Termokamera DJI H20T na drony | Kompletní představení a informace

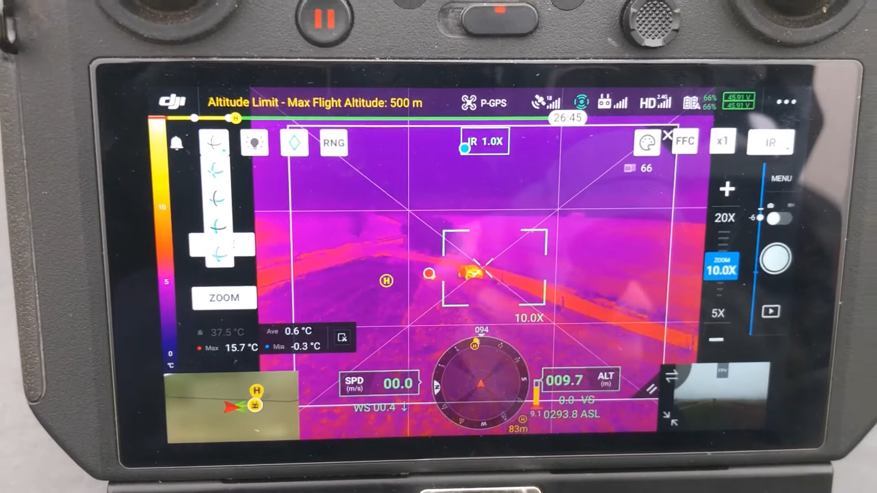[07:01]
On screen: max 15.7°C, min -0.3°C
tak aby jsme věděli, kde je čumák toho dronu.
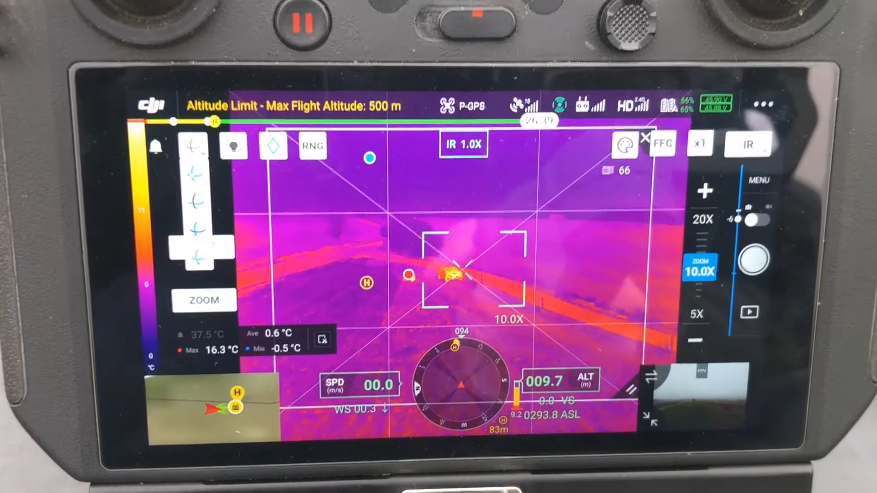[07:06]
On screen: max 16.3°C, min -0.5°C
To znamená zase pro lepší a bezpečnější orientaci.
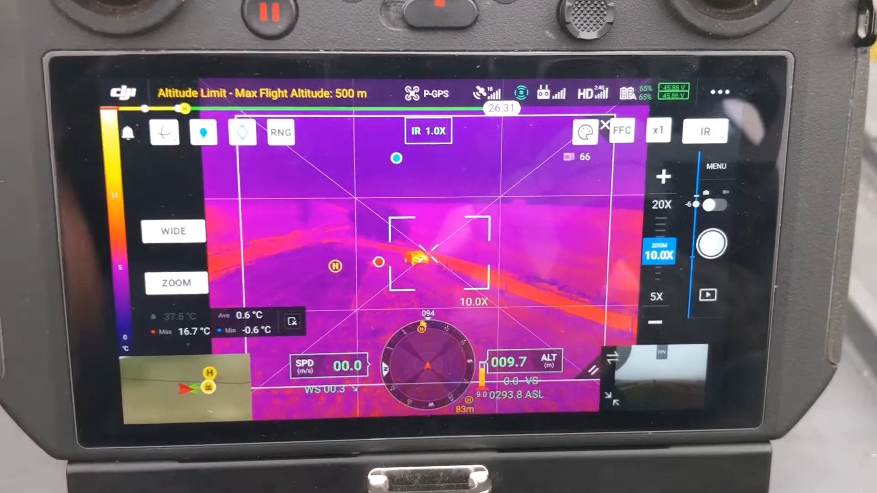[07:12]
On screen: max 16.7°C, min -0.6°C
Tady je pak teda tlačítko, kterým se zapíná maják na tom dronu, to je známý a jednoduchý a zůstálo to stejný jako u předchozích DJI dronů.
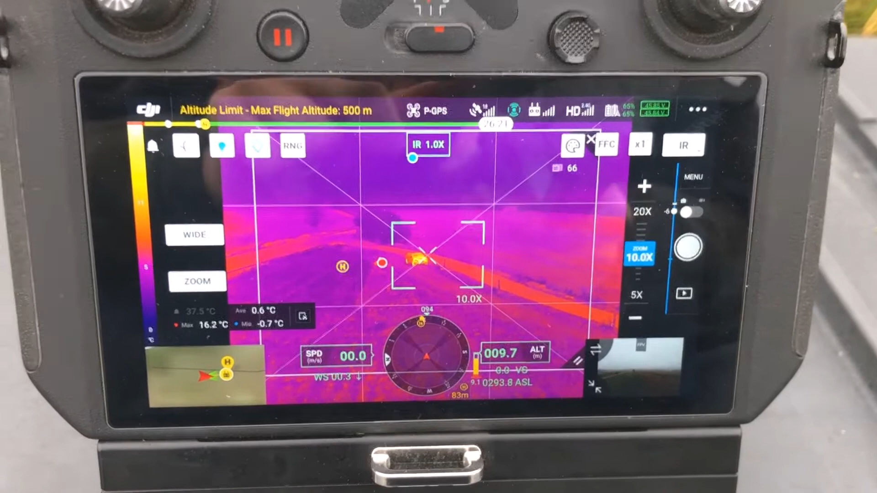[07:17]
On screen: max 16.2°C, min -0.7°C
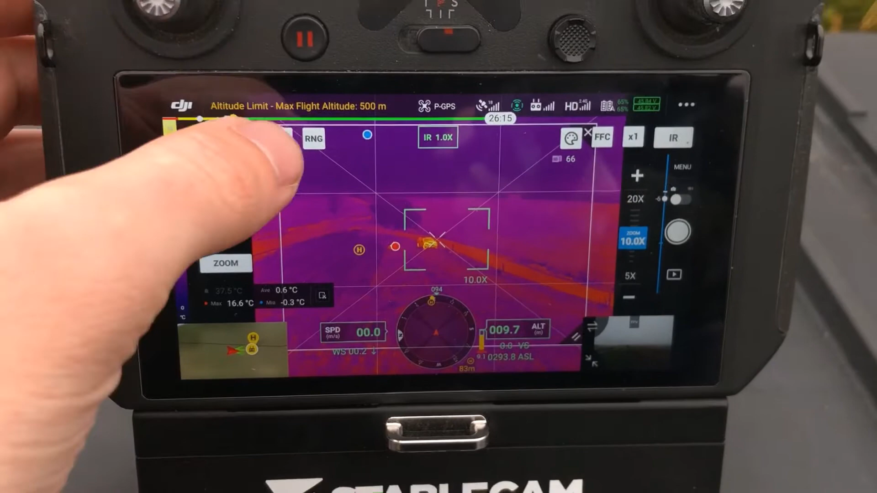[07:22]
On screen: max 16.6°C, min -0.3°C
Novinkou je ale Pinpoint, to znamená, že já si můžu uložit nějaký bod zájmu.
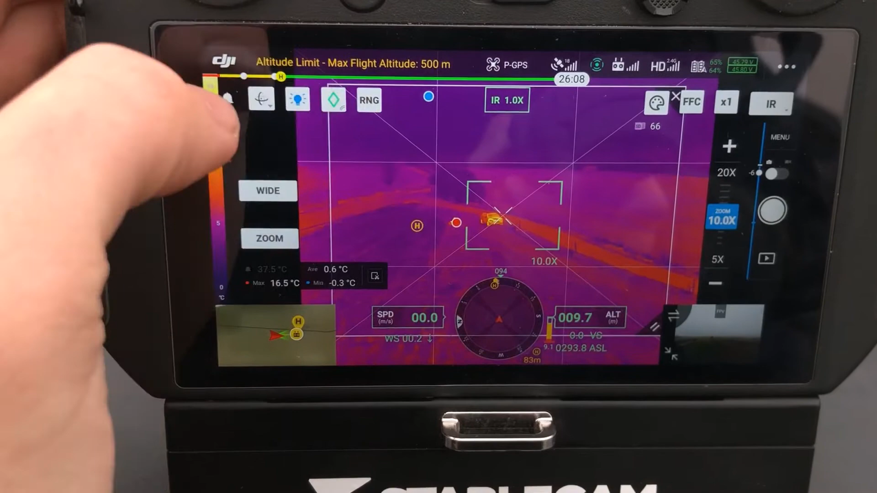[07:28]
On screen: max 16.5°C, min -0.3°C
A to velmi jednoduše, takže si pouze zmáčnu tady to tlačítko a
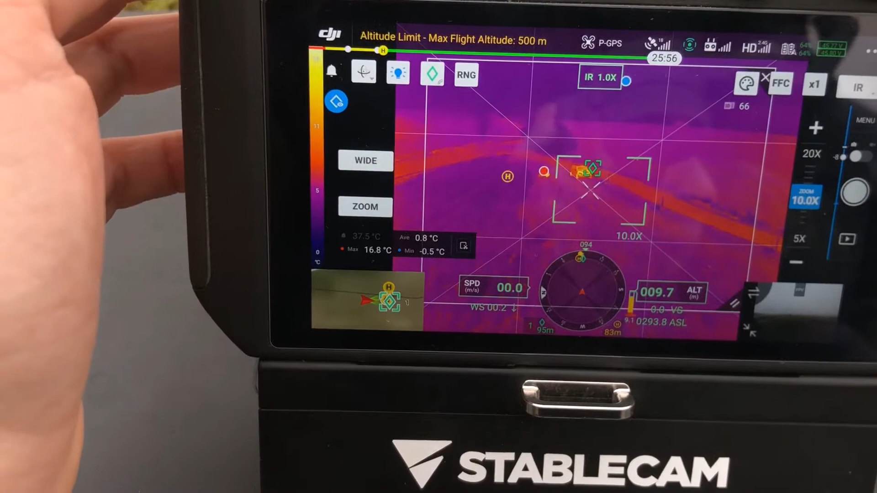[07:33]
On screen: max 16.8°C, min -0.5°C
dron si uloží v pozici středu té kamery.
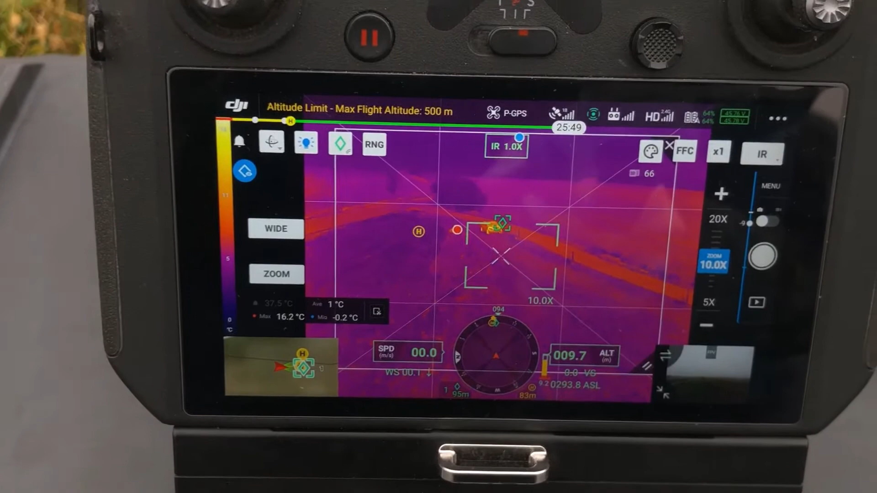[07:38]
On screen: max 16.2°C, min -0.2°C
A ve chvíli,
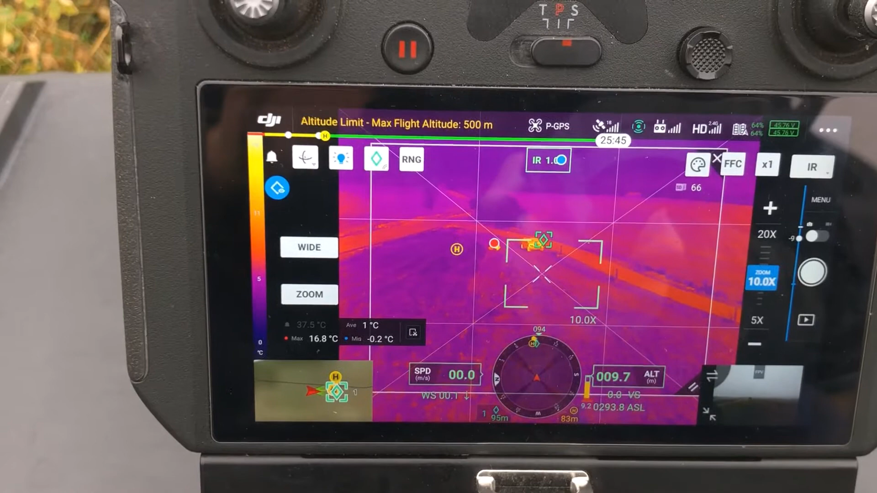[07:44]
On screen: max 16.8°C, min -0.2°C
kdy já si poodletím kousek nebo mě zajímá nějaký jiný objekt nebo řeším nějaký jiný problém,
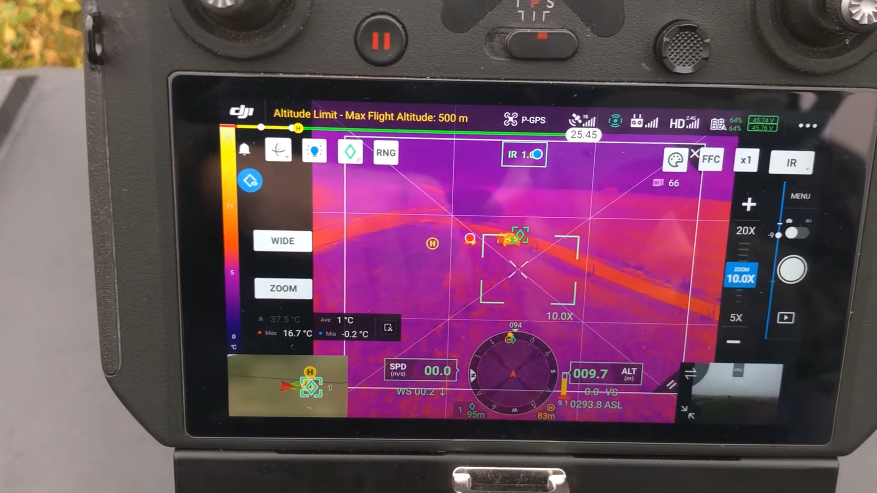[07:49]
On screen: max 16.7°C, min -0.2°C
tak samozřejmě z tohohle záběru jakoby uhnu, z tohohle Pinpointu.
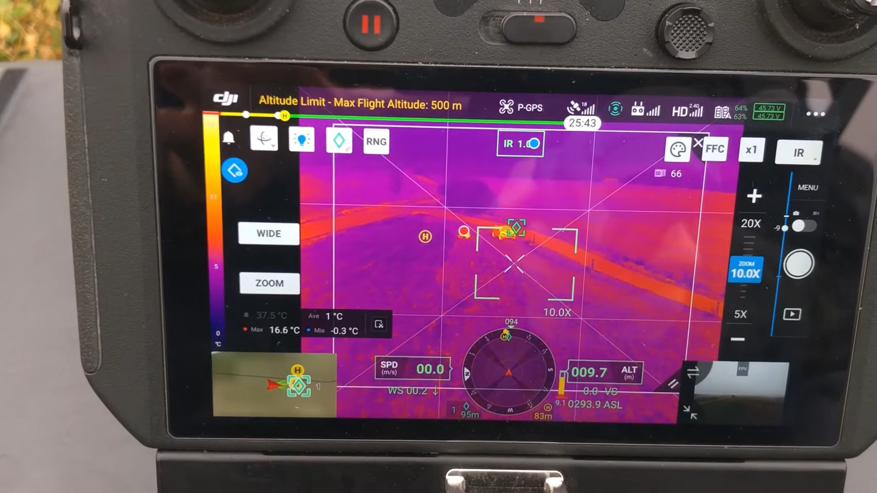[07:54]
On screen: max 16.6°C, min -0.3°C
Ale ve chvíli, když se k němu chci vrátit,
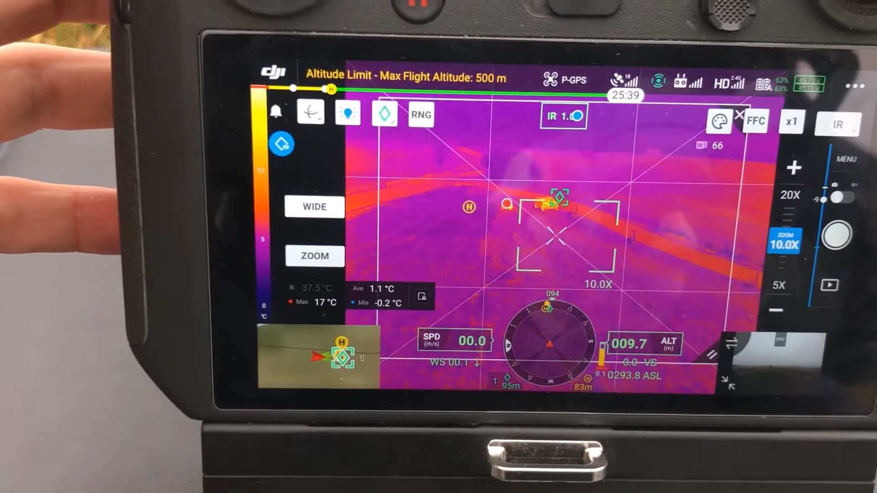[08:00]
On screen: max 17°C
tak si to můžeme tady předvízt, zajímá mě prostě tady nějaká jiná oblast,
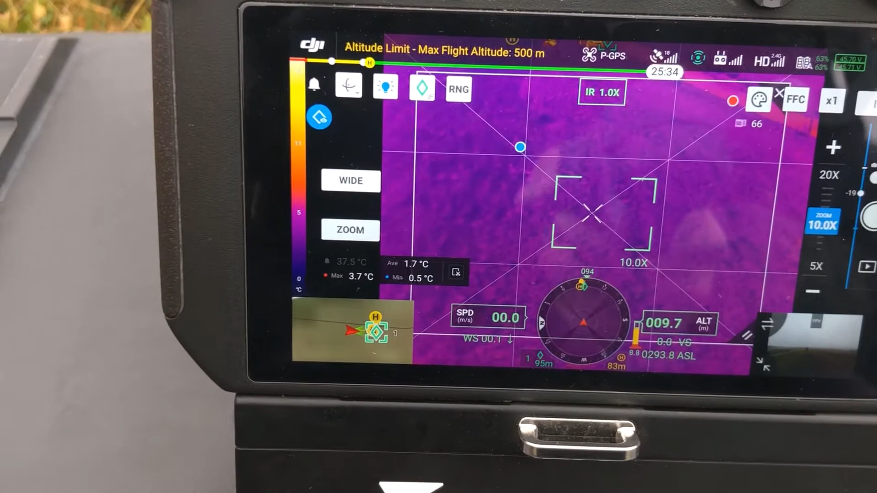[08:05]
On screen: max 3.7°C, min 0.5°C
ale teď bych se chtěl vrátit k tomu původnímu Pinpointu, to znamená k tomu bodu zájmu,
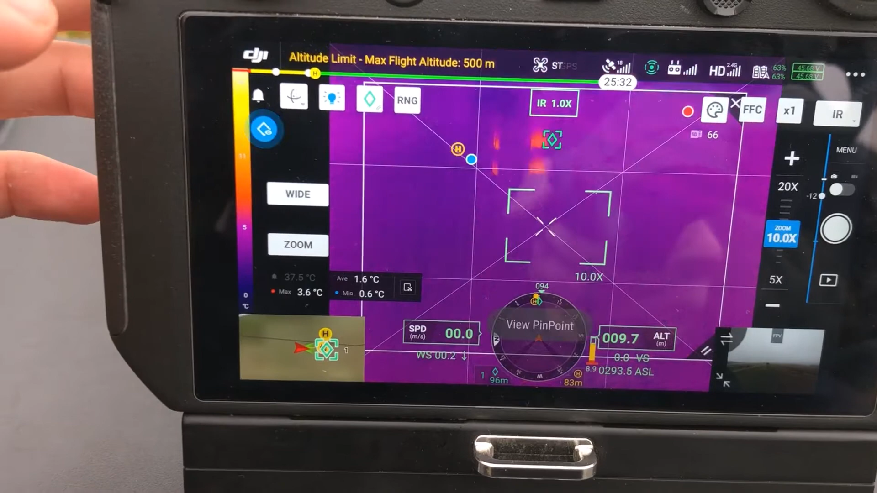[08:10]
On screen: max 3.6°C, min 0.6°C
tak si tady zmáčnu jenom tady to tlačítko a dron se mě zase,
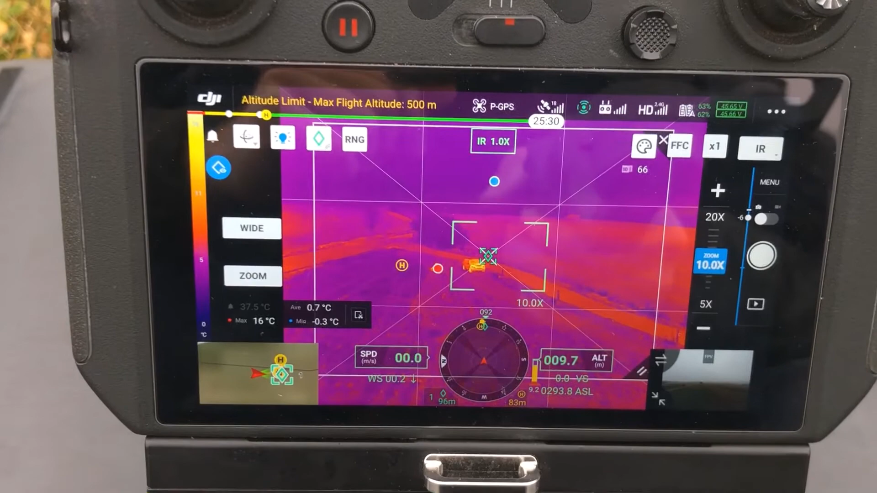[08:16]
On screen: max 16°C, min -0.3°C
respektive ta kamera se mě zase nasměruje na ten původní bod.
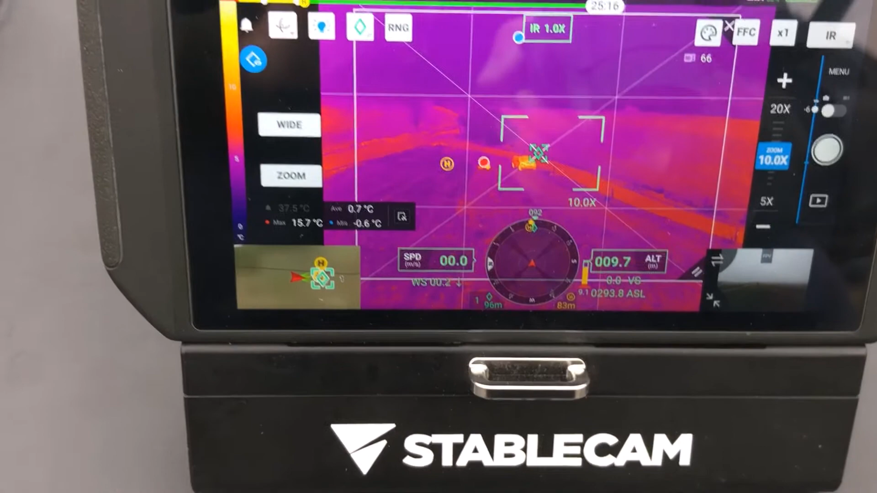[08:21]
On screen: max 15.7°C, min -0.6°C
To znamená to je Pinpoint a pak je tady možnost toho Laser Rangefinderu,
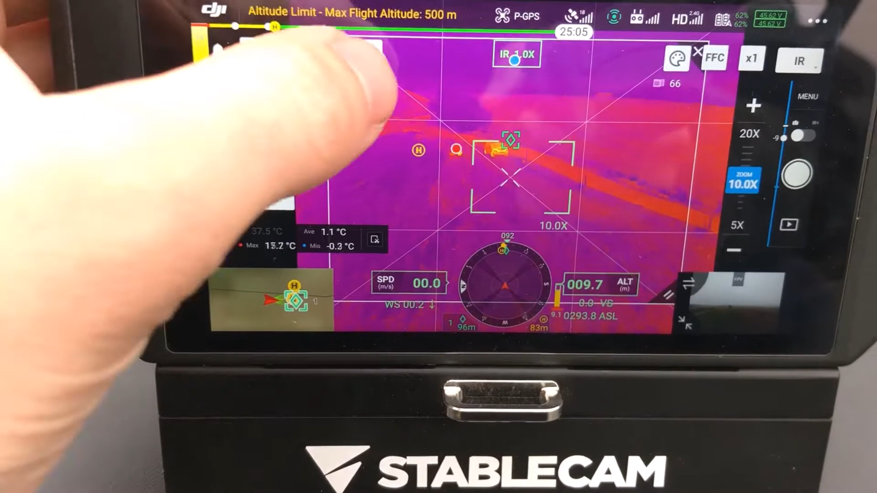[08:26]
On screen: min -0.3°C
já si ho teda tady zapnu a tady v pravo dole už vidím vzdálenost tomu danému bodu,
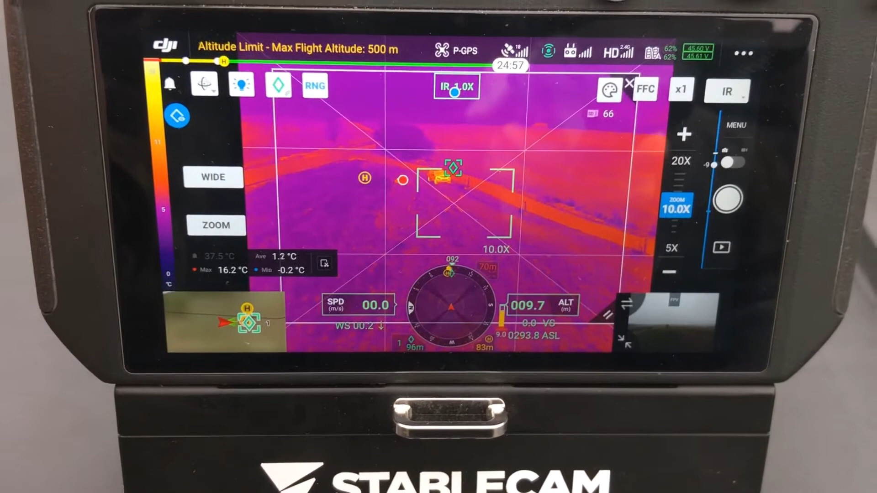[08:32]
On screen: max 16.2°C, min -0.2°C
ten se samozřejmě počítá od prostředku té kamery,